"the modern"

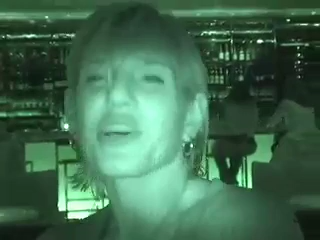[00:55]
You don't even look anything like him. You look like an alien. I do? Oh my god. Do I look like a thin alien or a fat alien? No, it's unclear. It's gone. It's too... We're too close. It's gone. What? On the night vision.
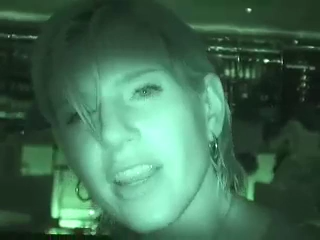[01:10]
Night vision. Can I see that now? Jesus, I look scary. It's too close to the floor for night. Is there a zoom out? It's zoomed out. Oh, it is zoomed out. Okay. Maybe we should get the bartender to do it.